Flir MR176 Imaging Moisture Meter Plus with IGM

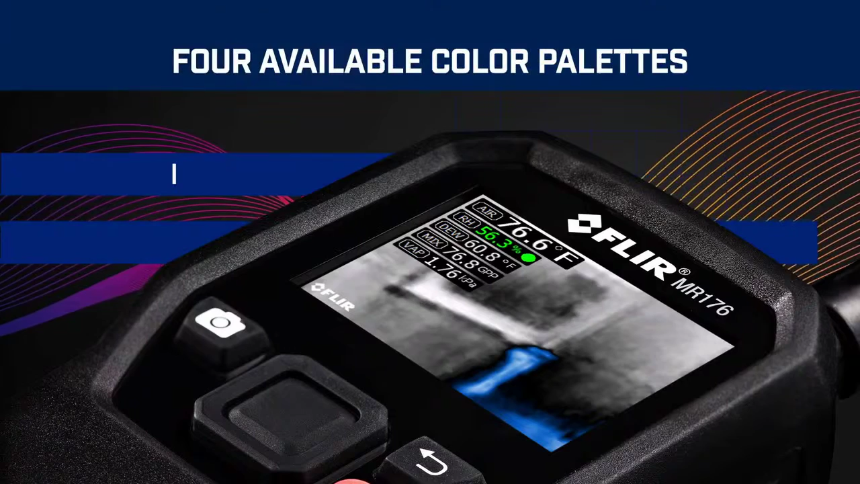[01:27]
And select from four color palettes for easier viewing.
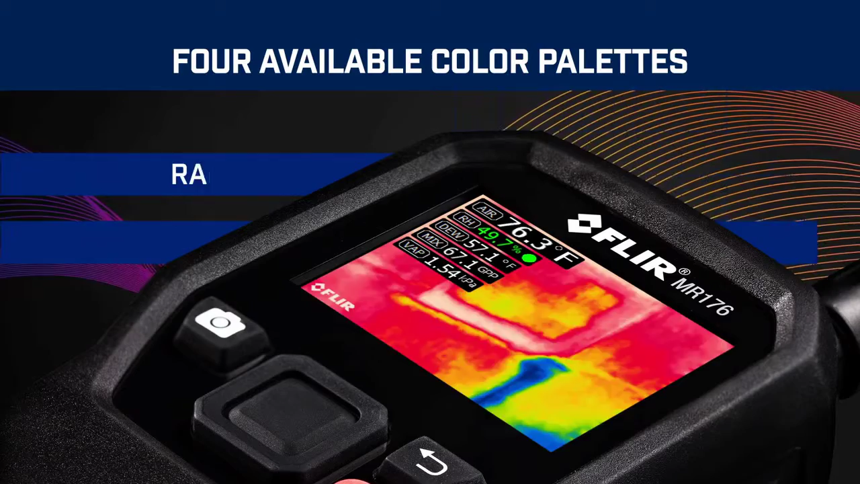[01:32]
Downloading and sharing images is easy.
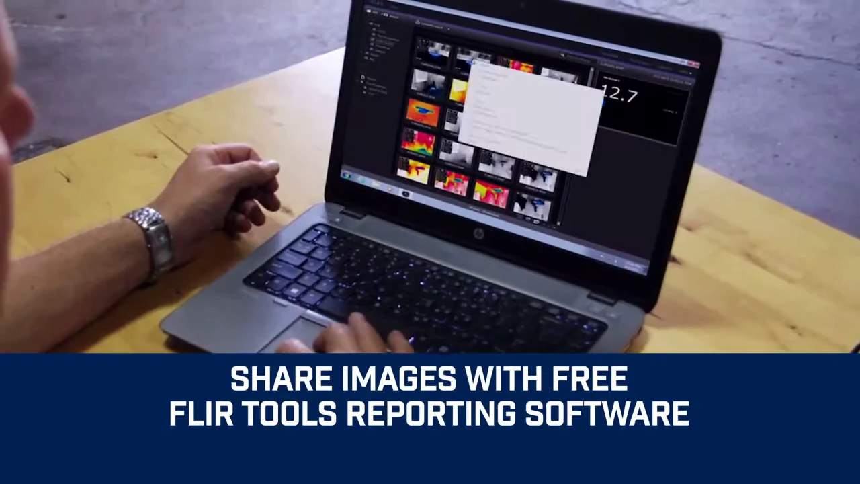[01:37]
Review and analyze them. And generate impressive reports with free FLIR Tools software to document repairs.